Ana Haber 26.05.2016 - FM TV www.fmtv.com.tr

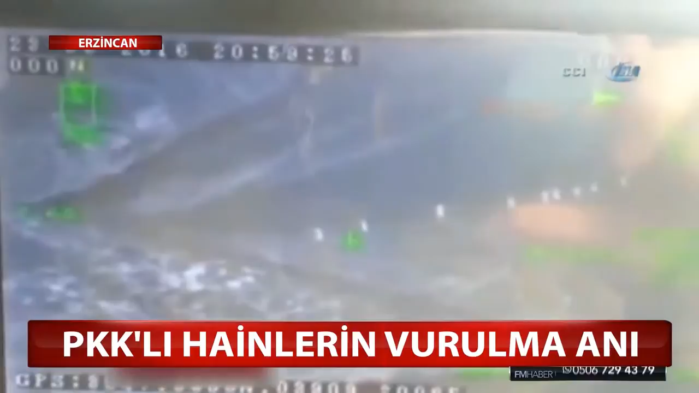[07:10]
Kemah ilçesi kırsalında geçtiğimiz gün terörle mücadele kapsamındaki operasyonda güvenlik güçleriyle PKK'lı teröristler arasında çatışma çıkmış. Çatışmada 3 terör örgütü mensubu terörist etkisiz hale getirilmişti. Etkisiz hale getirilen teröristlerin vurulma adı zırhlı aracın kamerası tarafından kaydedildi.